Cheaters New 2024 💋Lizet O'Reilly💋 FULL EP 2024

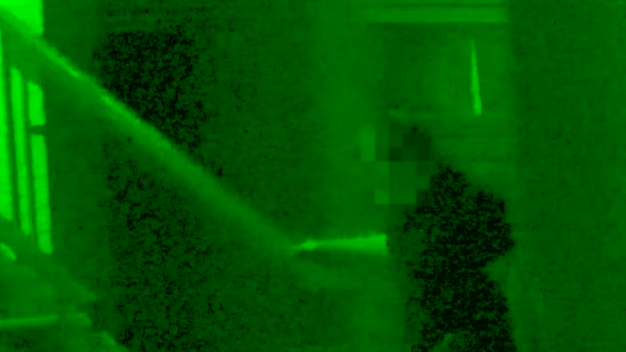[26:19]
He walks up the stairs. Little fat-ass pig.
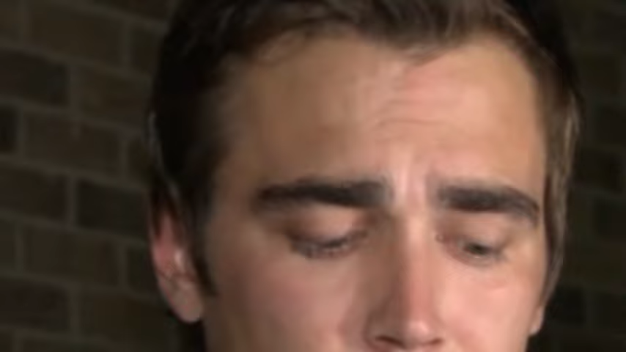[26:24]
He walks down the stairs with Sarah, gets into the vehicle, and they leave.
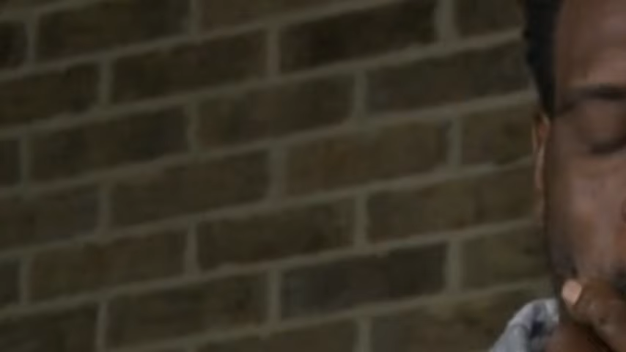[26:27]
As our detectives follow them, they arrive at an ice cream parlor. Oh, perfect. And they go inside to get some ice cream. Fat kid style.
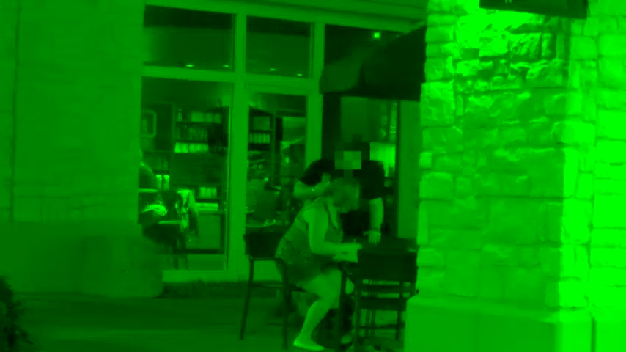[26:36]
After they get their ice cream, you can see the two of them actually go outside and sit together at a table.
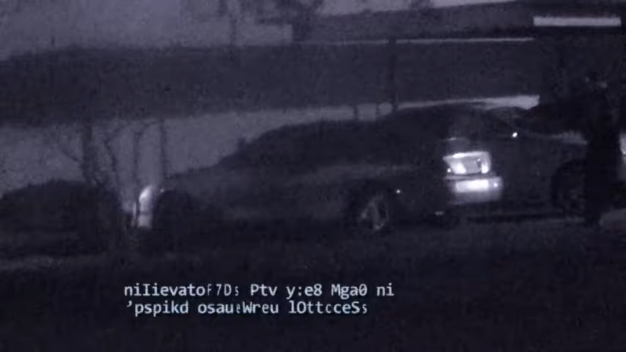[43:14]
The Cheaters team watches as Tommy leaves work for the night. The suspect drives across town to an upscale restaurant.
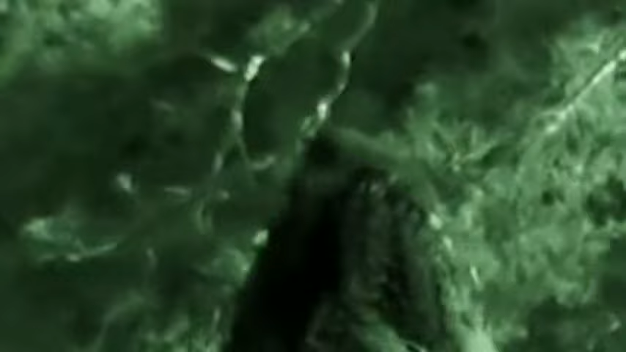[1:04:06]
The suspect drives to a neighborhood park. Bryant waits on her.
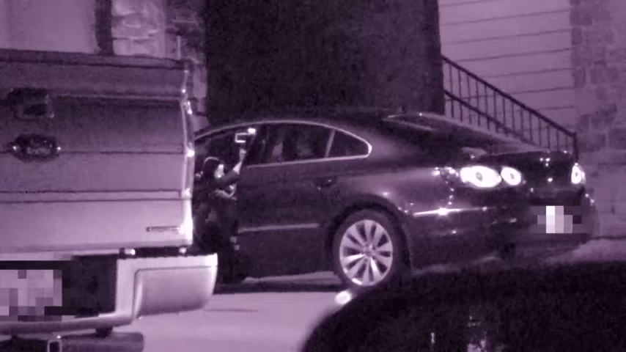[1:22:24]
Smith hops into his vehicle and drives off. Unaware of the trailing cheater's detective, Smith drives across town and arrives at a restaurant.
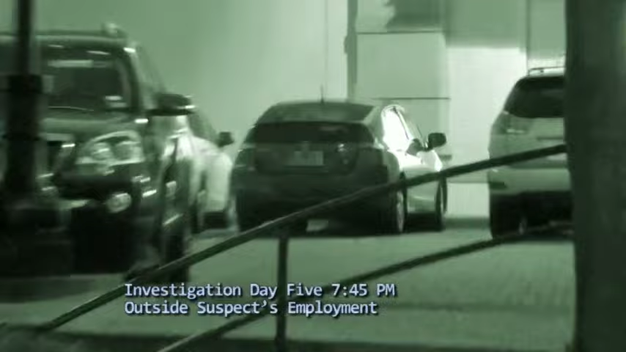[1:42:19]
At the end of his work shift, Walsh gets into his car to leave.
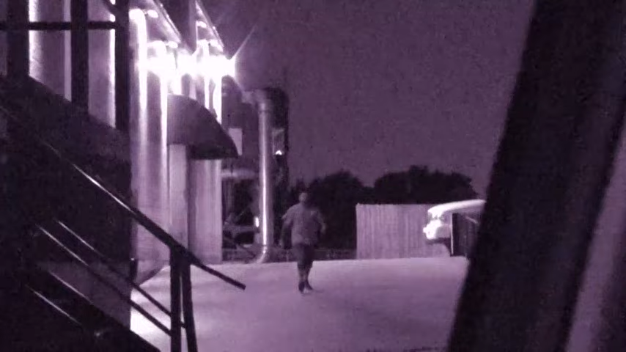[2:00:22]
After a long while, the suspect leaves the club with a spring in his step.
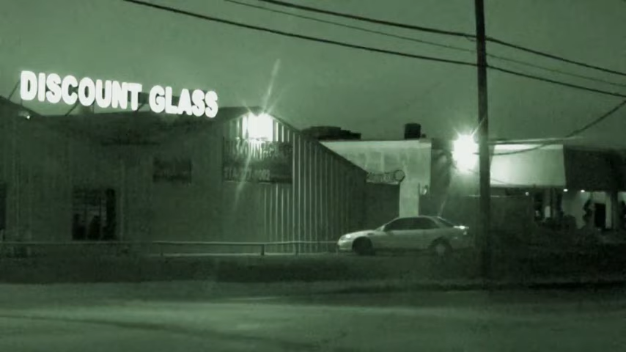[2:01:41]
As with previous days, Cheater's investigators continue the stakeout of John's workplace. The suspect leaves this evening,
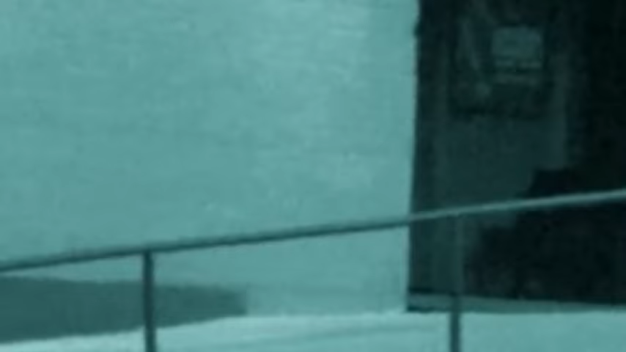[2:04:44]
parks his vehicle, and walks right back inside once again.
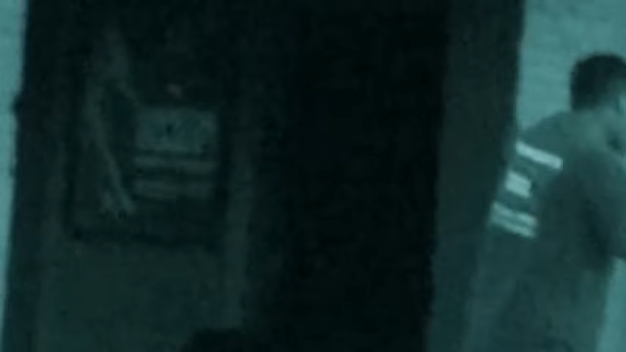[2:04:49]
That's when we see him receiving multiple lap dances in a VIP section of the strip club,